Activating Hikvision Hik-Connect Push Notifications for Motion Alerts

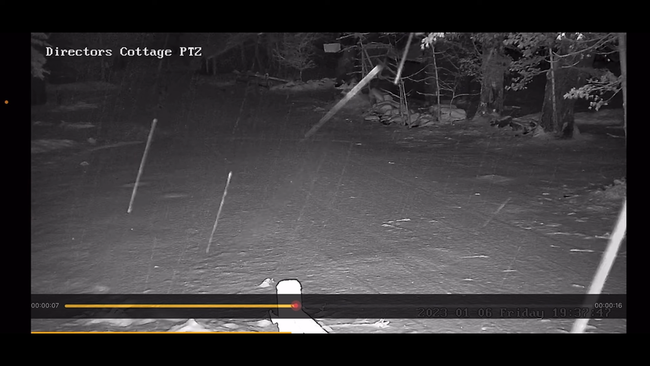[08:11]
All right. So that's how you could adjust sensitivity. If you're getting a false alarm, you don't know what's causing it, we would want to clear out that area. Okay. Because there's an opening, as you saw, in between the trees where you can see that window. That's where the motion is being detected. Okay.
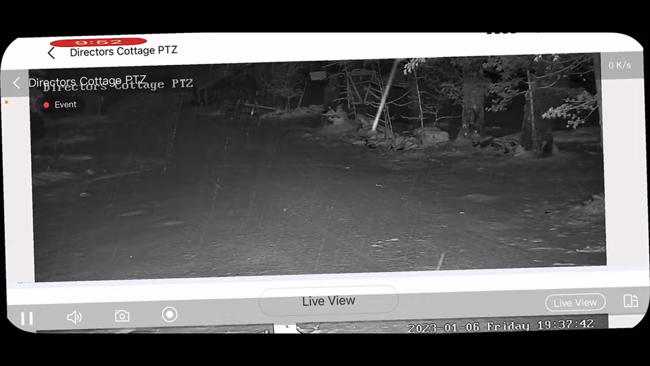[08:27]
So that is how you enable push notifications. Please skip away.